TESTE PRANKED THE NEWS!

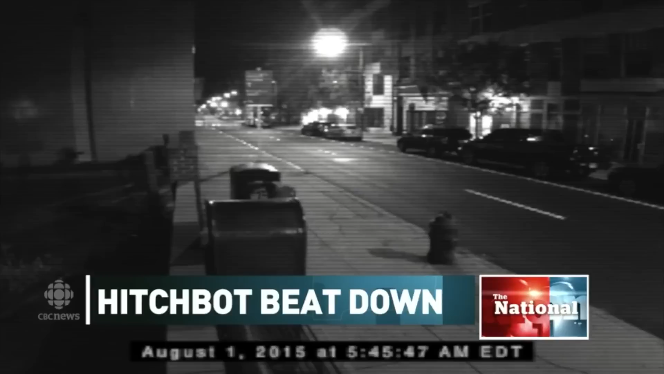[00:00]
unverified surveillance footage is thought to show its final seconds on a Philadelphia sidewalk.
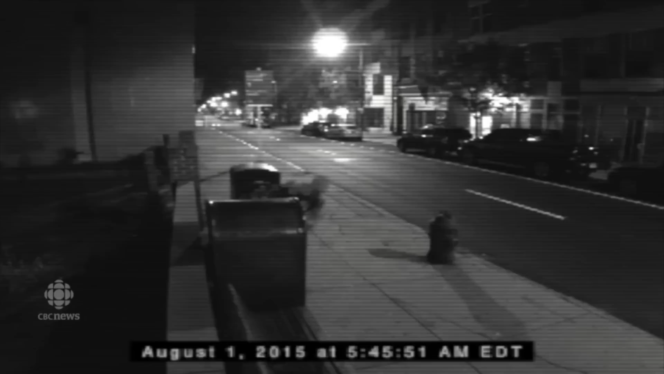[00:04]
It's kicked violently as it sits between two objects.